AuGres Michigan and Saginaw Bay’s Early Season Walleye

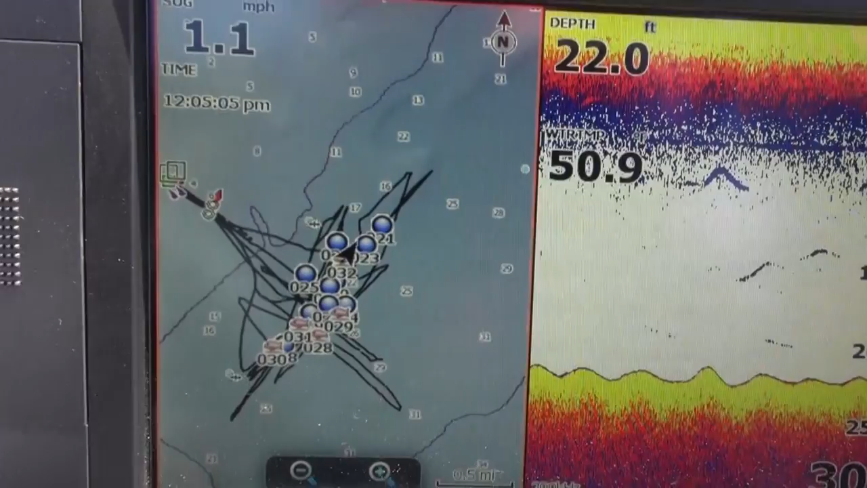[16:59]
On screen: depth 22.0 ft
I changed the icons, and so they're different. Well, I can look on the screen there, and I can kind of get a reference for where I caught them before and where I'm catching them today. Why do we do that? Because over time, these fish move, and as you add more icons, you'll see that starting to develop. And you'll look at your graph, and you'll be able to see, geez, these fish were in 22 feet of water. Now they've dropped out to 24 feet of water. And you'll see those kinds of transitions, and you can stay on those fish.